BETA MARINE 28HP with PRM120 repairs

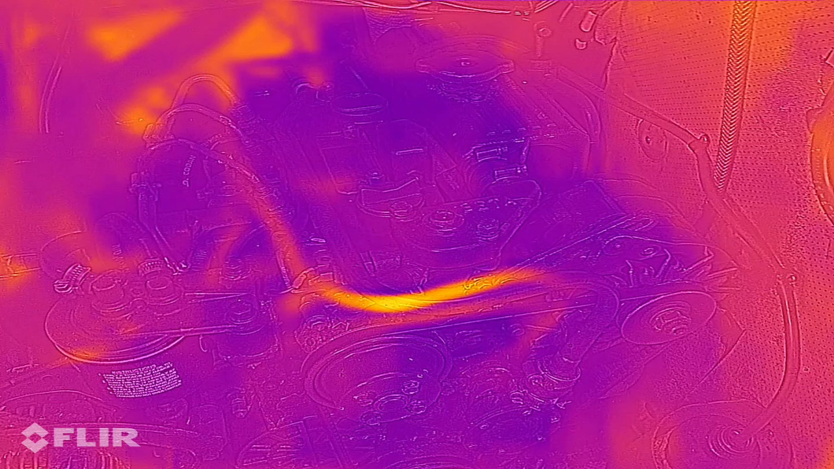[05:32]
we've got a temperature range of, let's have a look here. There you go, put a cursor in there, 2.8.
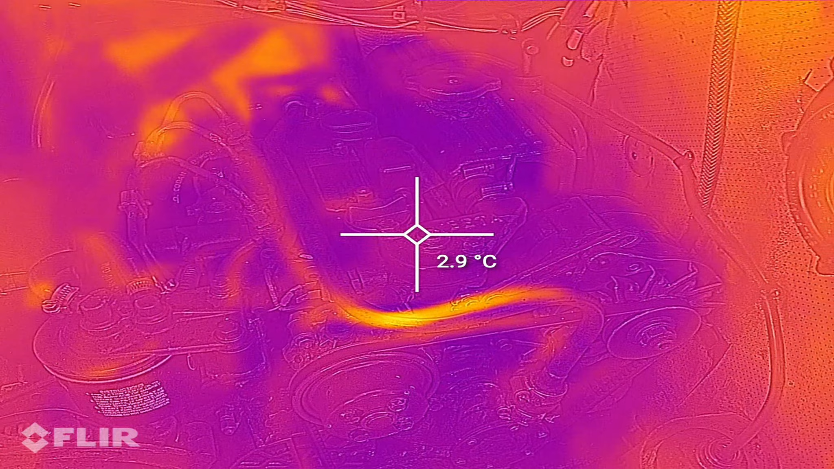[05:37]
On screen: spot 2.9°C
So it's cold at the moment. I've isolated the power from the shoreline, so that won't interfere anything.
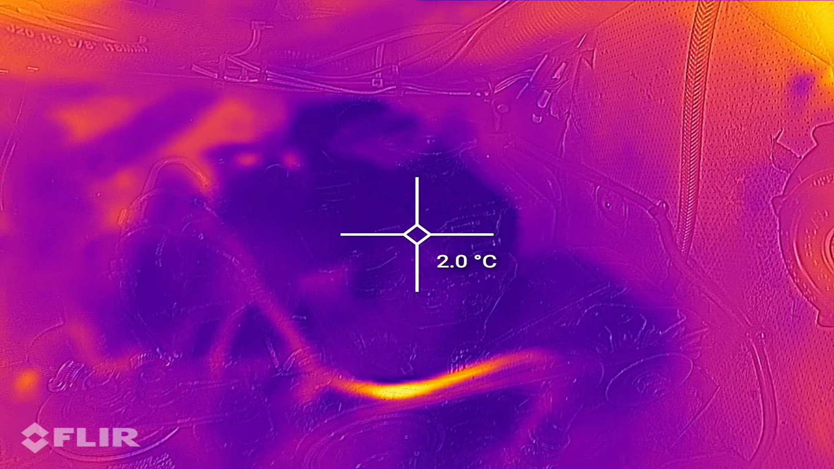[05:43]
On screen: spot 2.0°C
Isolate switch is on. For some reason that pipe appears to be warm.
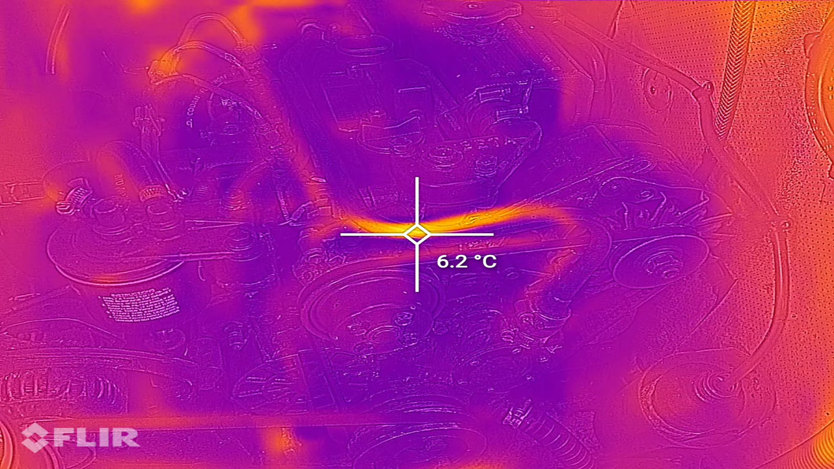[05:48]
On screen: spot 6.2°C
But anyway, right, let's go and get started and we'll watch it warm up and then I can do my test. Tides in.
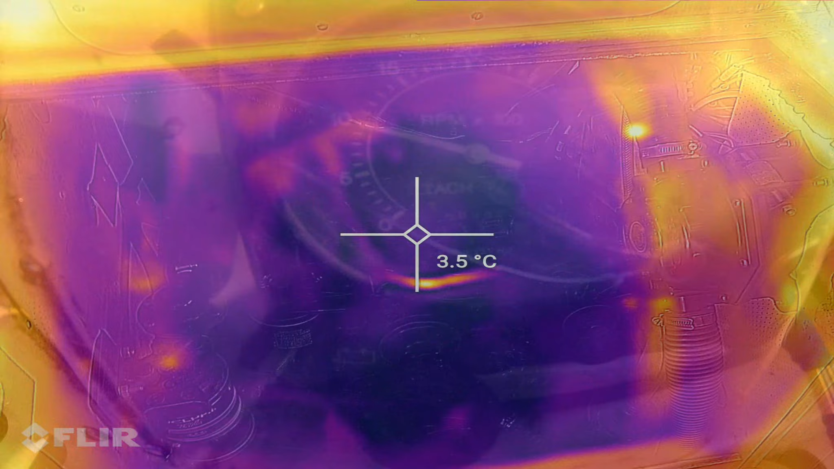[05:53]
On screen: spot 3.5°C
We're back at tick over now, for idle. So it's running at, according to this,
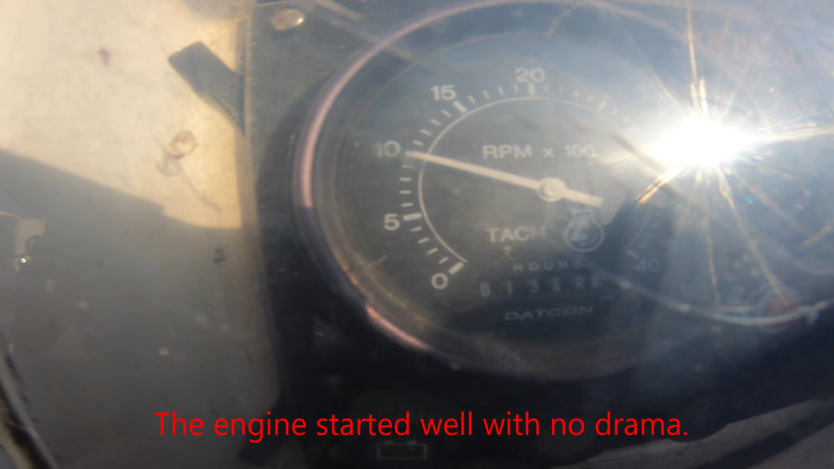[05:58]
1000 RPM, but that doesn't sound like it to me, but I may be wrong.
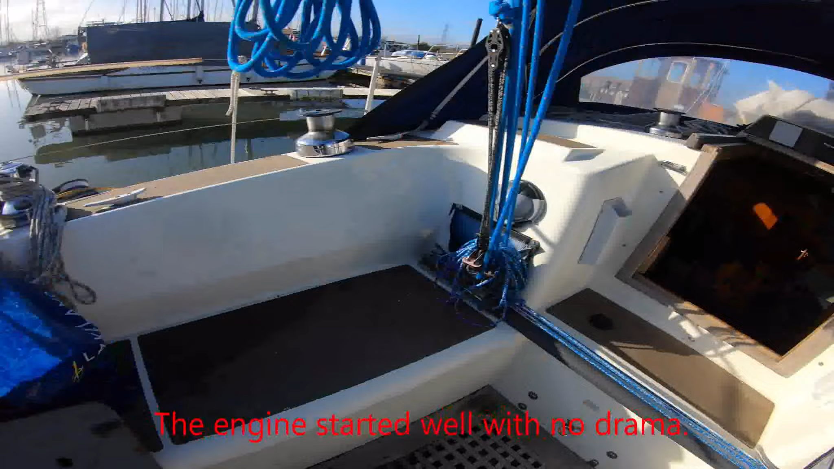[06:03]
I don't know how much I trust that particular gauge today, but it really caused the panic. So,
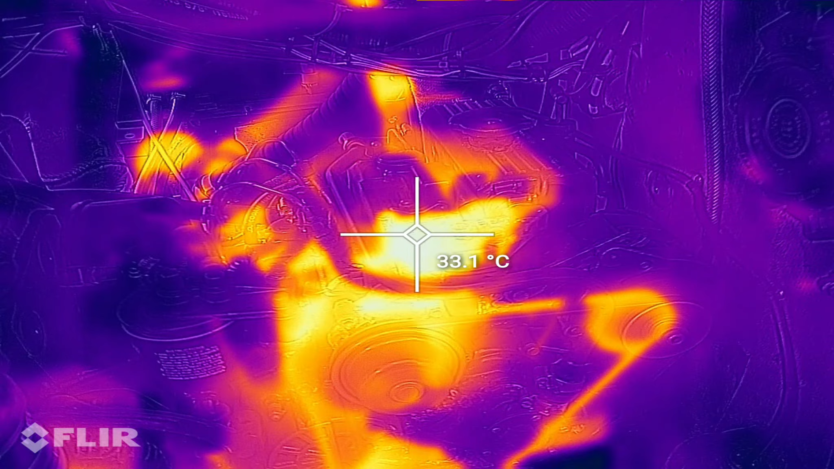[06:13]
On screen: spot 33.1°C
straight away we're seeing a huge difference in temperature.
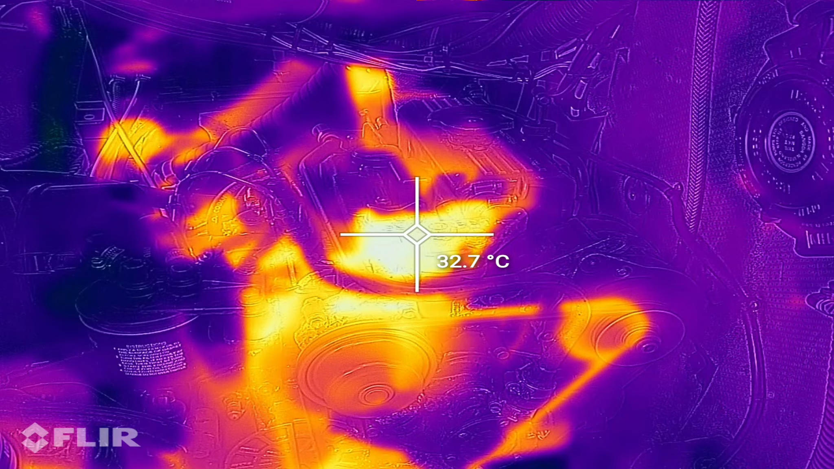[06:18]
On screen: spot 32.7°C
So that's the thermostat housing I've got highlighted. Come down.
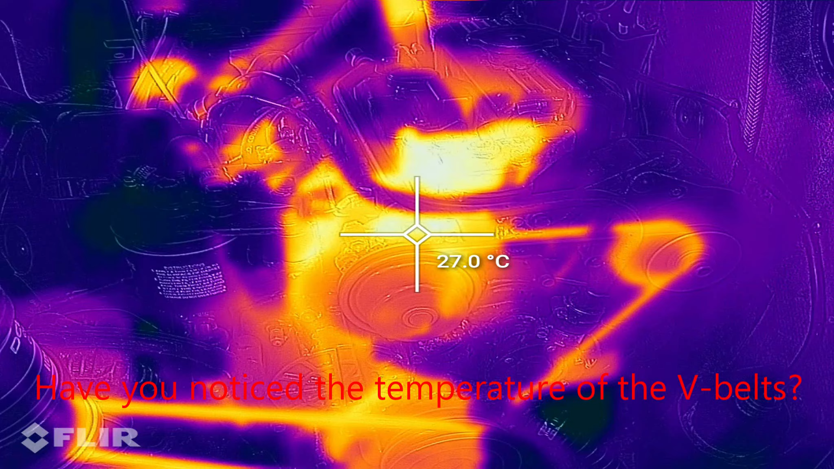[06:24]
On screen: spot 27.0°C
That's your main crankshaft pulley at the bottom.
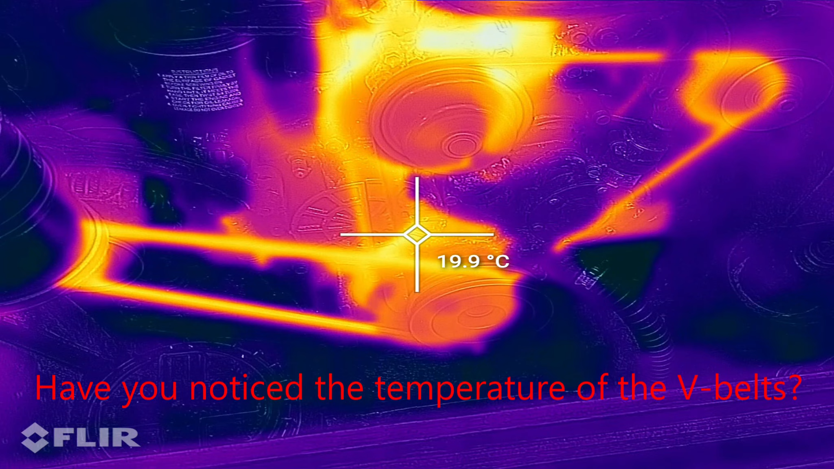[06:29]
On screen: spot 19.9°C
Immediately we've got temperature there, so that's interesting. Got hot very quickly.
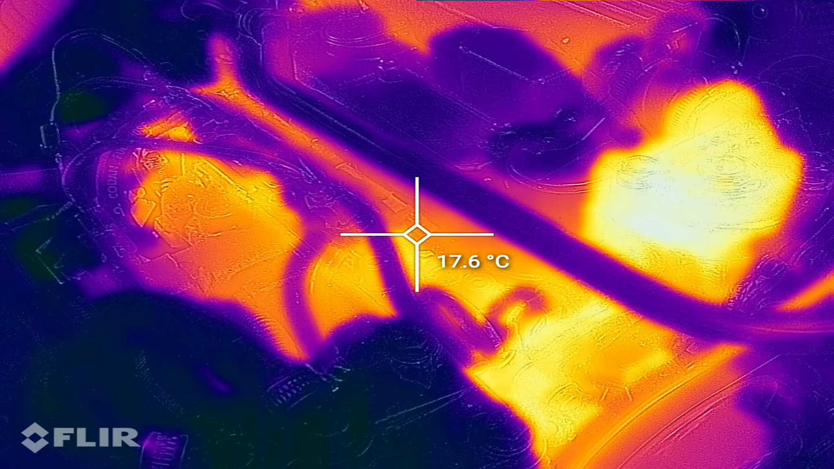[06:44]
On screen: spot 17.6°C
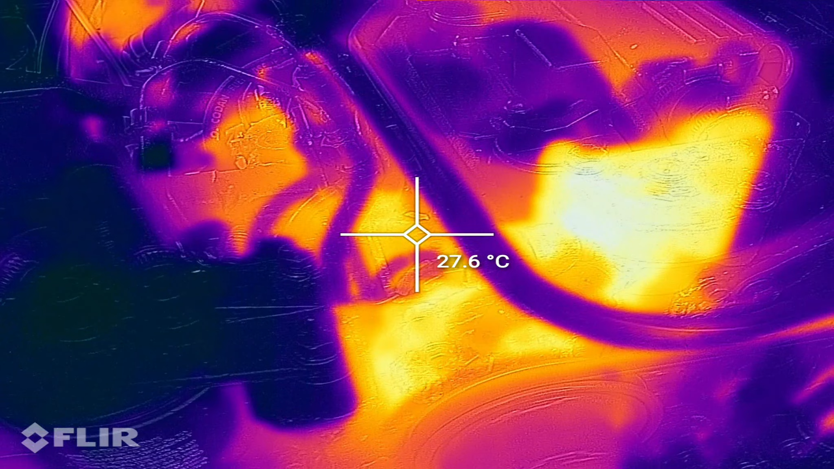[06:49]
On screen: spot 27.6°C
And that's the fuel filter, the engine fuel filter comes with beater.
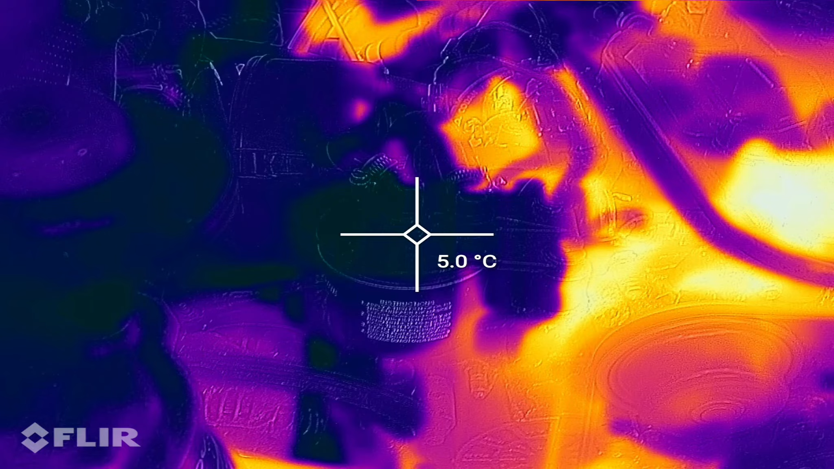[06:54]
On screen: spot 5.0°C
The fuel going in is just below 5 degrees, so it's quite cold.
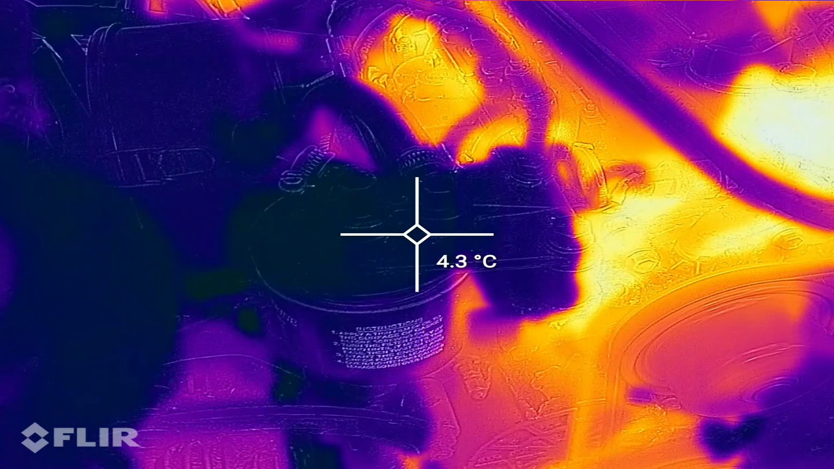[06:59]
On screen: spot 4.3°C
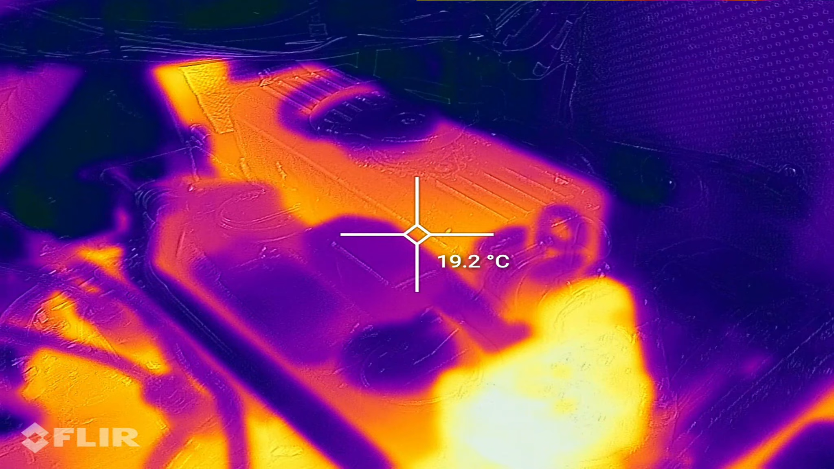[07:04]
On screen: spot 19.2°C
Heat exchanger there.
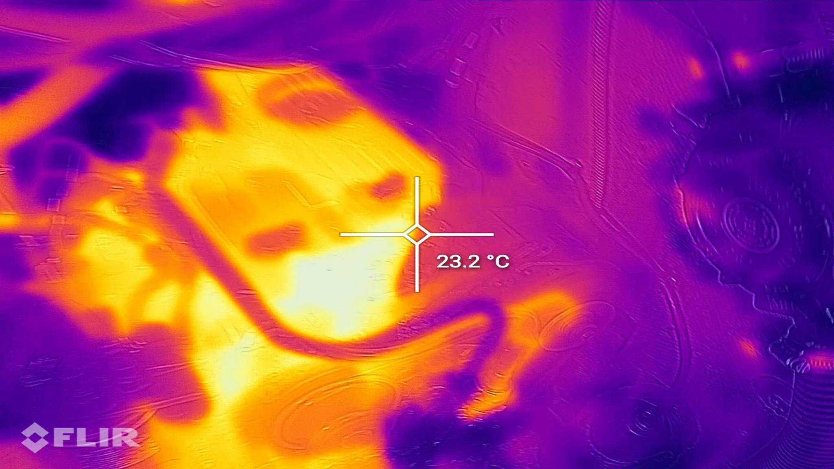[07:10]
On screen: spot 23.2°C
Not warming up nicely. Okay, so been running for about 10 minutes now, so that's 60.
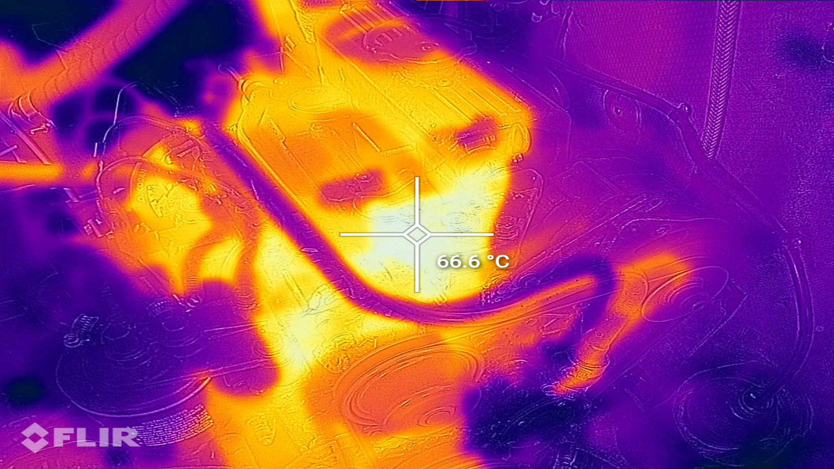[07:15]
On screen: spot 66.6°C
Okay, we're sort of peak past 65, so that's good. I think we may be in good position to put this back at tick over.
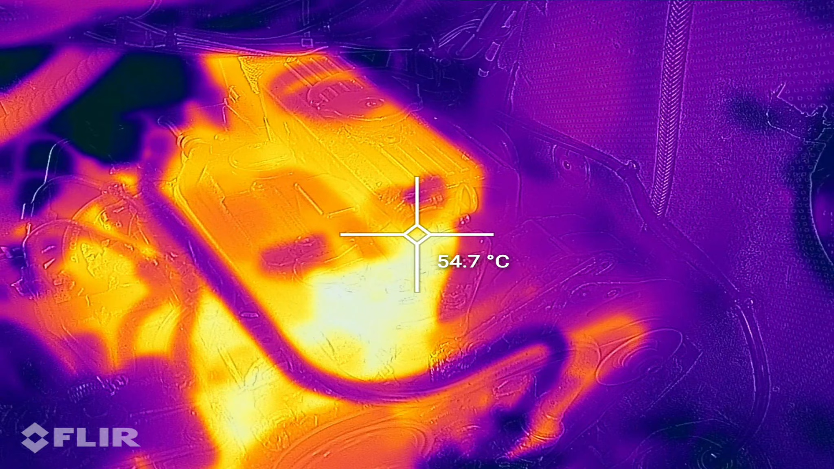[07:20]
On screen: spot 54.7°C
I can do a test on the recording system now.